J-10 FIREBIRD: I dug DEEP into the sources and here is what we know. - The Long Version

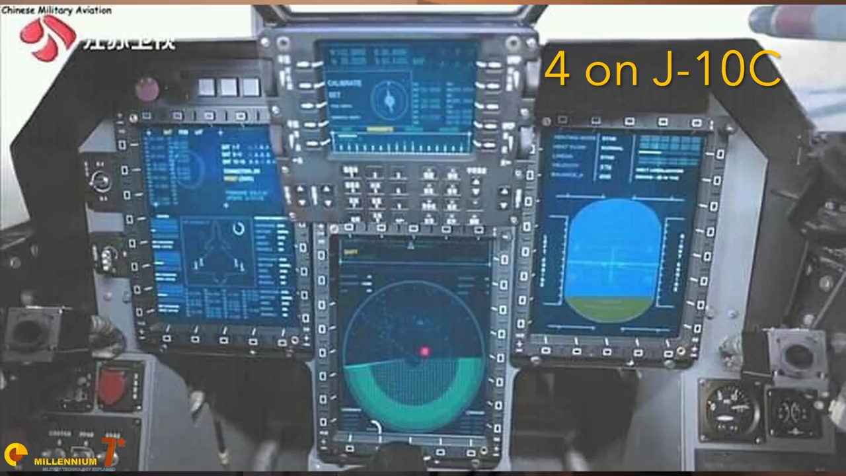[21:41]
plus a helmet mounted sight. The radar warning receiver is named ARW-9101A.